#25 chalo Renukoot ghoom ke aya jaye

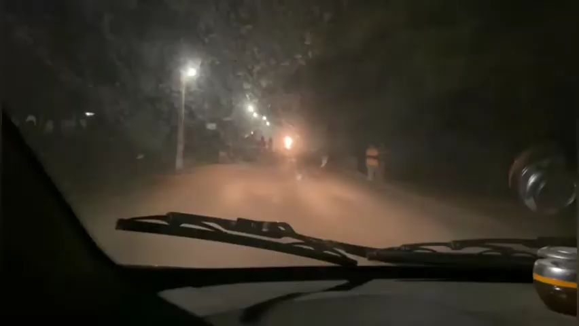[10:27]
अब हम लोग अभी घर पहुंच गए, तो अब बारी आ गई व्लॉग को एंड करने की। आप लोगों को थोड़ा साफ साफ नहीं दिख रहा होगा शीशा को,
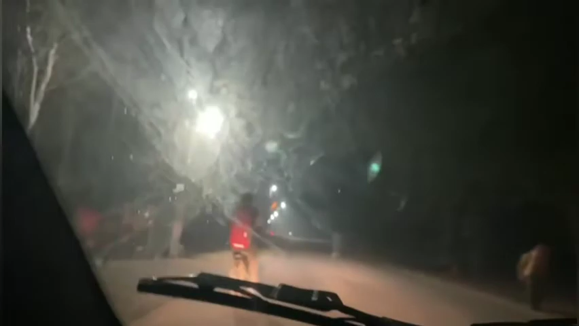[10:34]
ऐसे बहुत डस्ट था रास्ते में, इसलिए मैं रास्ते का कुछ वीडियो शूट नहीं कर पाया।
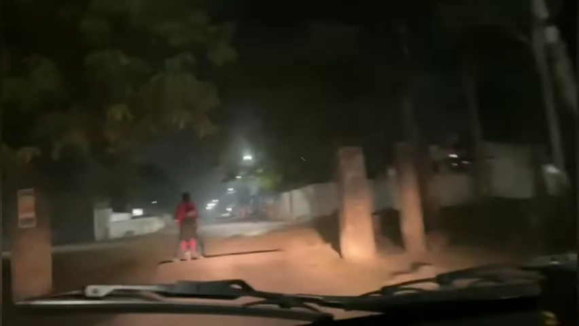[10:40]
तो अब घर में ऑलमोस्ट पहुंच गया हूं, और जाना चाहिए था उस रास्ते से पर नहीं गए,